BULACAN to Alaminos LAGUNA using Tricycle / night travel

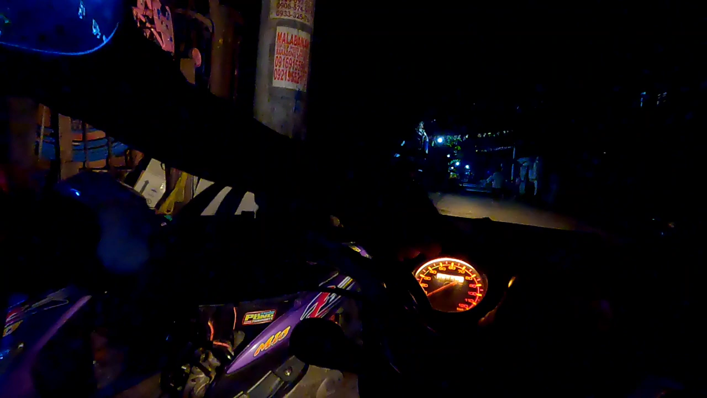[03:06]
Oo. Oh, yung mga pirmera na yan. Battery operated na ang ilaw. Oh. Tsaka yung primera, nakikita na. Yung akin na hindi pa eh.
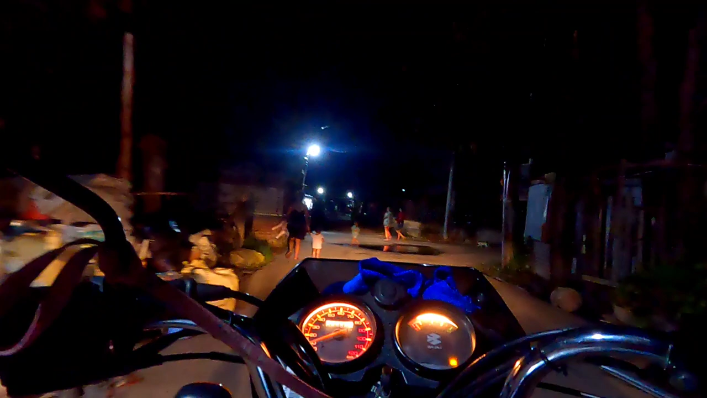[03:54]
Battery operated na. Hindi na sa makina manggagaling yung headlight.